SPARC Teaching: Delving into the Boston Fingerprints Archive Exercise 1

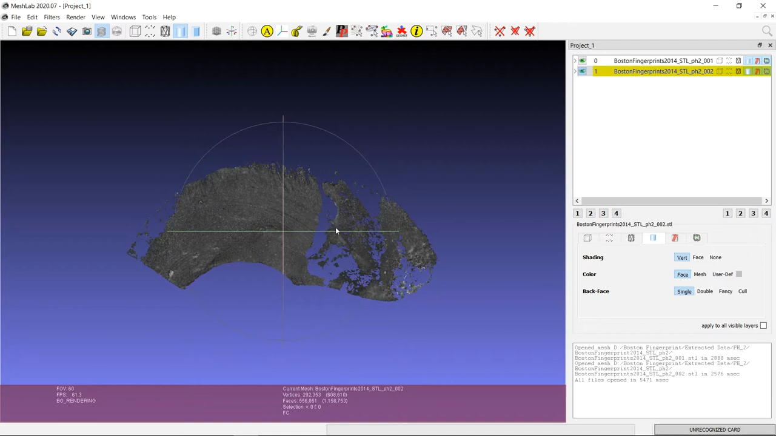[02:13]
Note that there are a couple of circles here and so these three circles are called the track ball and this allows you to move the 3D model in any direction. You can also rotate the 3D model by clicking anywhere and clicking and holding anywhere on the screen moving your mouse but the track ball allows for some finer control. You'll notice the difference when you do this yourself.
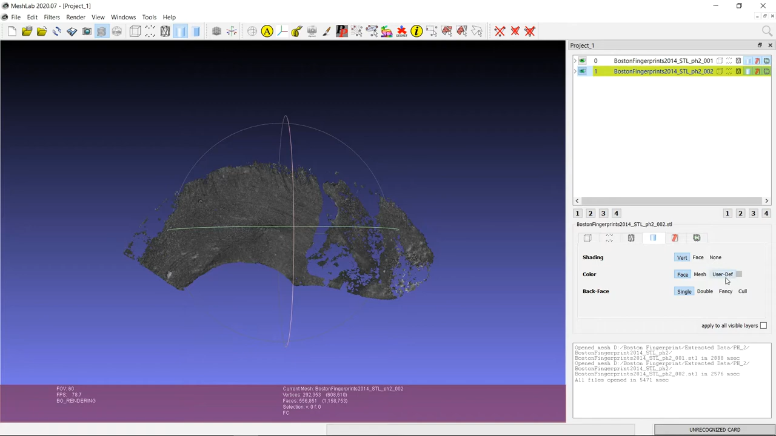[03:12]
And so when the files are highlighted in yellow like here or here, that means the changes that you are making down here will only apply to that file. So first, let's turn off the color. So we have the color of the actual shirt here. Let's turn that off. You can see that it's only turned off the color for one of these. This one here.
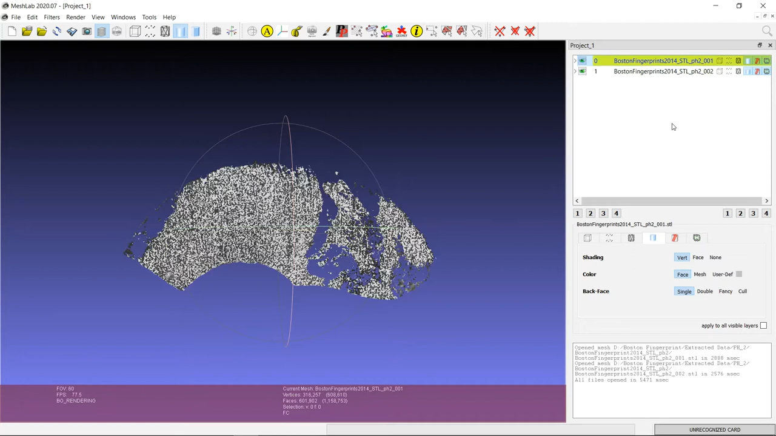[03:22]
So make sure you do the same by clicking user def for color. And you should have a gray pot shirt. It's kind of the neutral color that MeshLab chooses here. So to accentuate the topography of the 3D model, shaders can be applied. So shaders are powerful tools. They render the appearance of the surface based on a number of factors. It can include the lighting position, the transparency, the view position, material properties, the shape of the 3D surface.
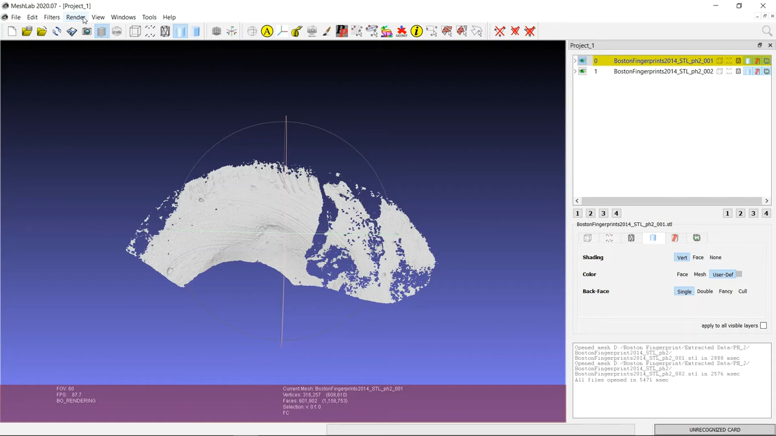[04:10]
You can find the publication on MeshLab's Radiance Scaling algorithm to get a sense of this. And coincidentally, that's the shader that we're going to be using here. So navigate to Render, Shaders, and go down to Radiant Scaling. You'll notice that this affects both files. So this menu has popped up here. You can increase the contrast here. You can play around with a couple of these different settings if you like, but
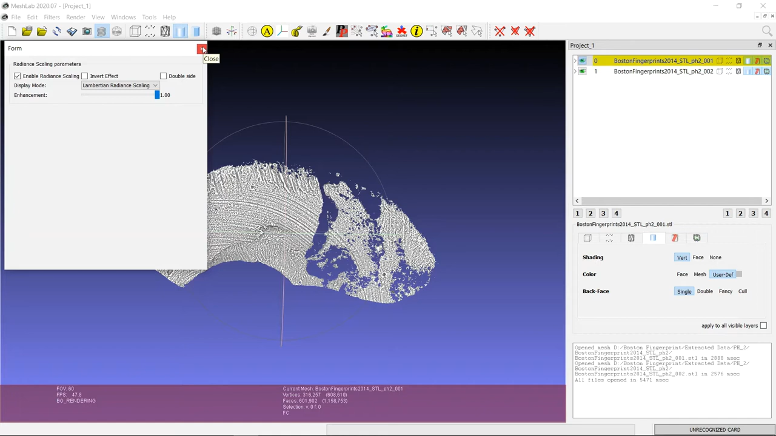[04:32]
mostly we just want to be able to see the geometry of the pot shirt a bit easier. And you can close it when you're done. So once you've gotten to this point,
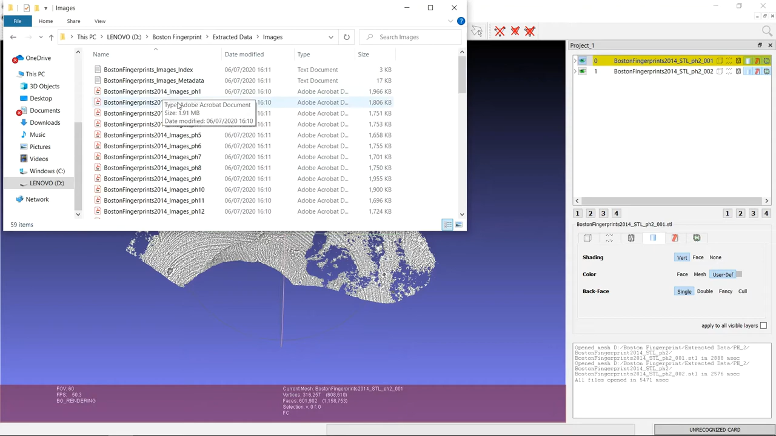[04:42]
open the reference image for PH2, wherever you've saved that,
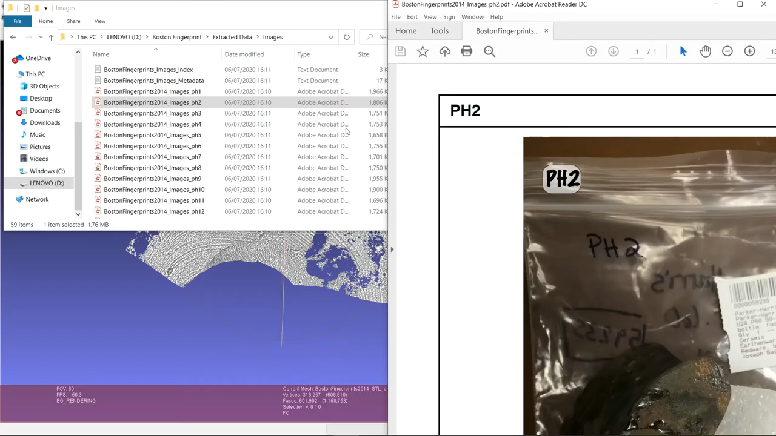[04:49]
and put this to one side and have MeshLab in the other.
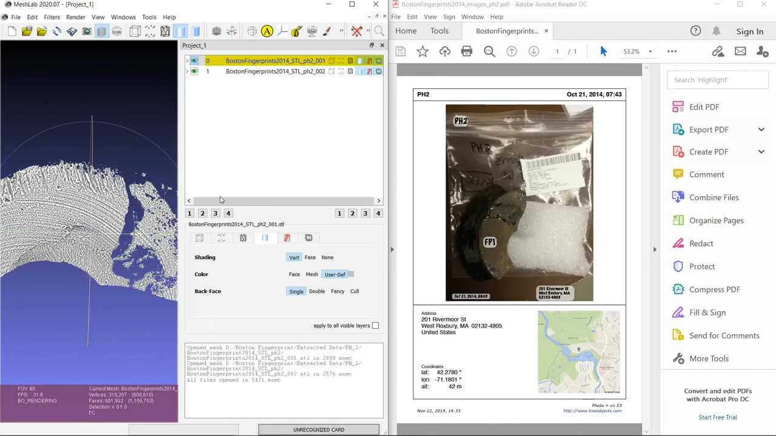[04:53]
You can kind of adjust things so that you can see them a bit clearer. Okay, move this out of the way if you like.
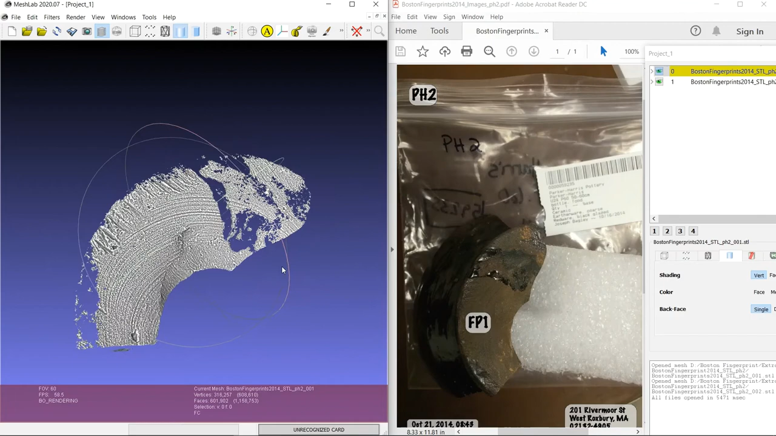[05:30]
But so we want to orient the 3D model so that it matches the orientation of the shirt here so we can find that more easily. So in MeshLab, go ahead and orient the 3D model so that it matches roughly the orientation of the pot shirt in the other image.
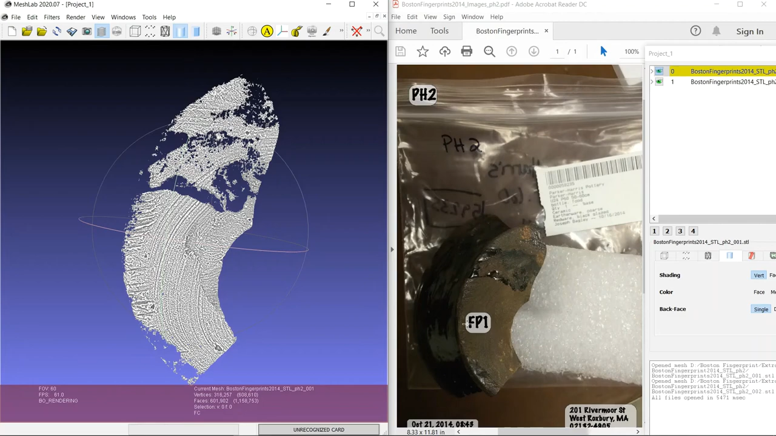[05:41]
And if you have a mouse wheel, you can zoom in and out and things and make it bigger and you can see it a bit clearer there. Clicking down on the mouse wheel will allow you to pan but you shouldn't need to do that here. And hopefully you end up with your screen something like this. So if you notice there are actually some pretty significant gaps in the 3D model. And so if we look at the reference image, we'll actually get an explanation for that.
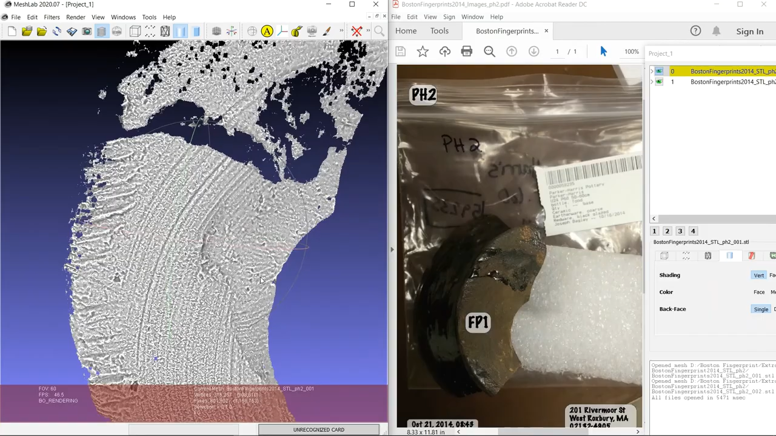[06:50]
And if we look at where the fingerprint is marked on the pot shirt, we can see a fingerprint emerging out of the ceramic fabric here.
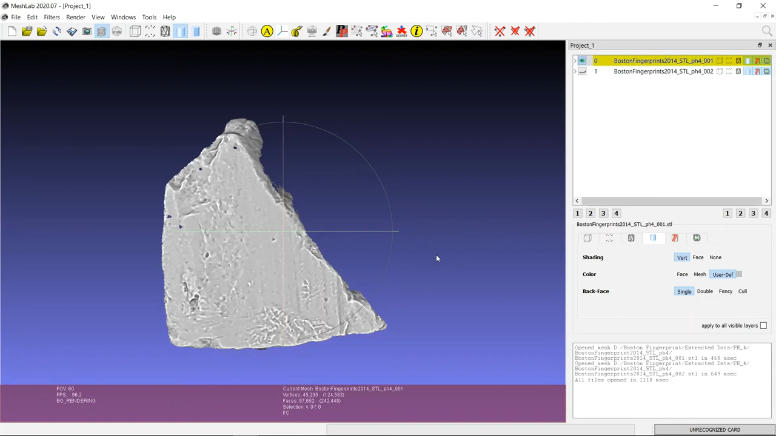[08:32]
But it's important to be aware of it because you don't want to interpret these striations as surface treatment or something like that. But if we turn on the first STL file and turn off the stripey data one, we can see that it's okay. Obviously it would have been a bit better if the other scan had worked, but this still provides information itself. So try these steps with another three potsherds or so from the Boston fingerprint data set. See if you can orient the 3D models to match the reference image, and then assess whether the fingerprints are defined enough to identify ridge patterns, if you want to go that route for your research question.
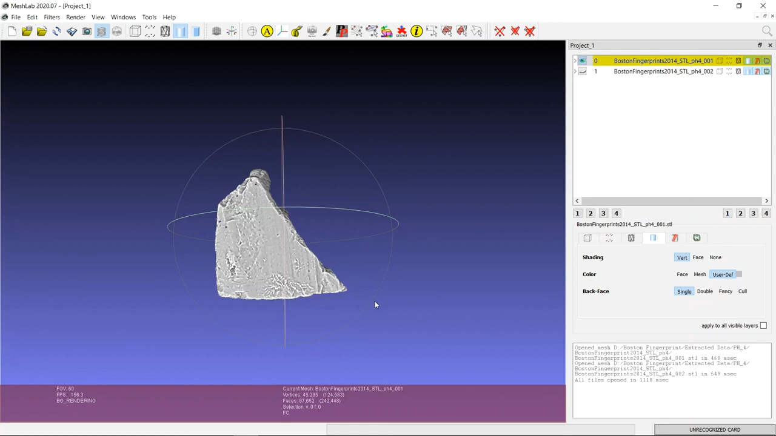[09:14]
And think about what else you can tell from the pottery by looking at these 3D models. So are there different stages of manufacture you can see? Are there different manufacturing processes? And try some different shaders as well.
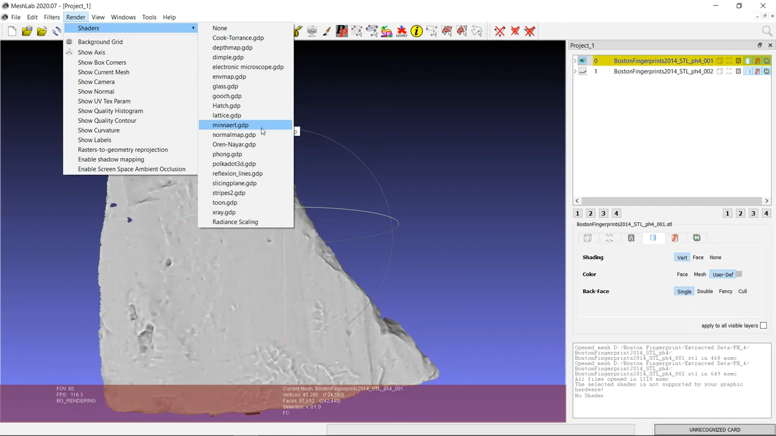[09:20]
Some of these might give you some different insights into the potsherds, how it's been made.